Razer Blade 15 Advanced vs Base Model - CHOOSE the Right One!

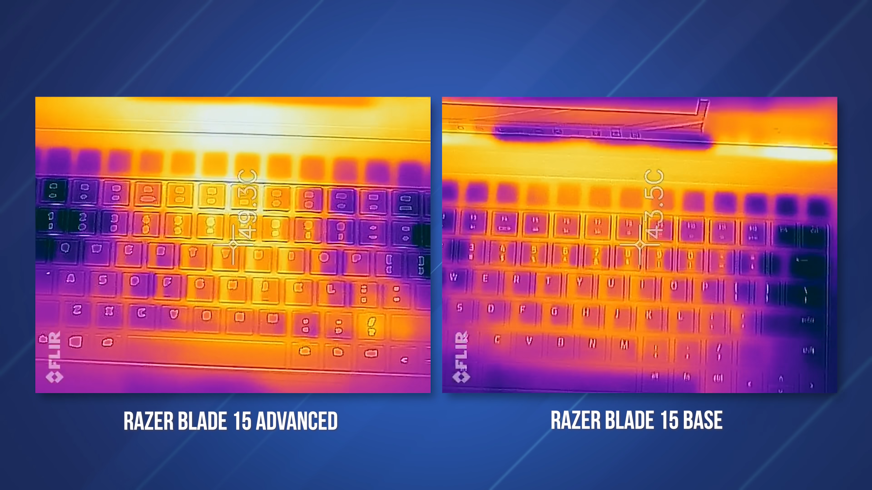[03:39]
Heat management is obviously good since Razer is very conservative. Nothing gets too hot.